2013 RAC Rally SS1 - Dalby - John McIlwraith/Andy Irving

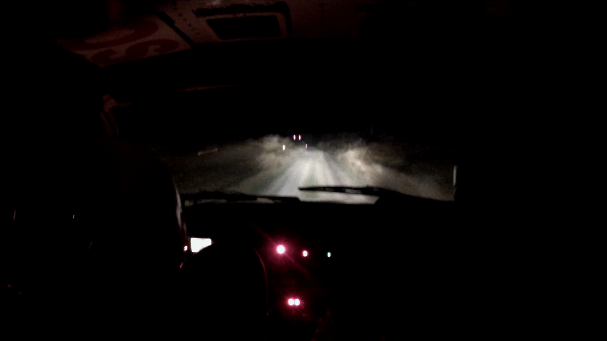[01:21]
Round to the left. Round to the right, then back round to the left. Keeps going round to the right.
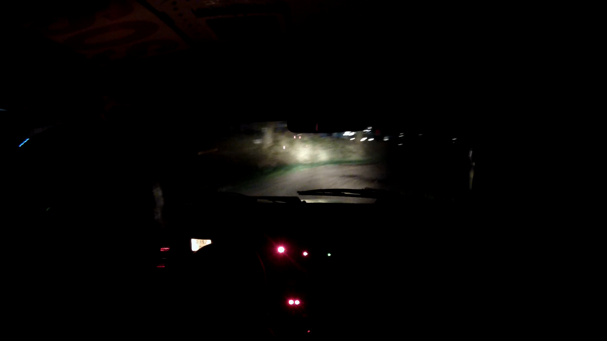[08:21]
Go round to the right and then a square left on that road. Square left on that road.